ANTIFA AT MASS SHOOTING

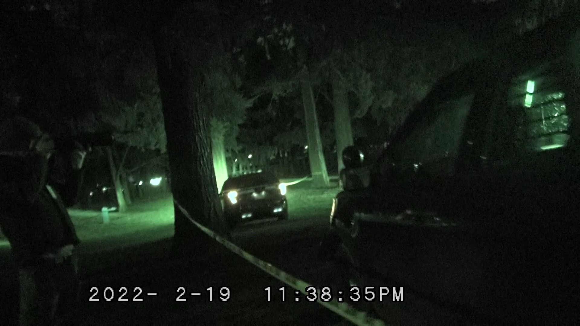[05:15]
You know where the person was shot at? It's right over there where they're all.
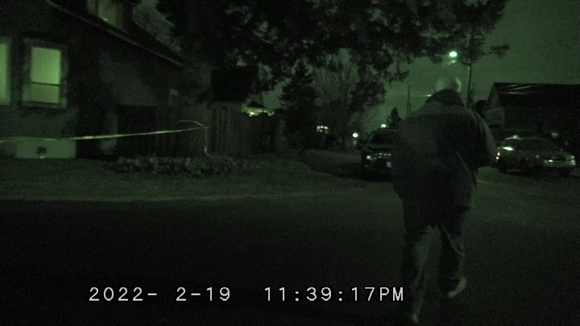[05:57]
Where all those cops are, that's where the body's at. You see it? No.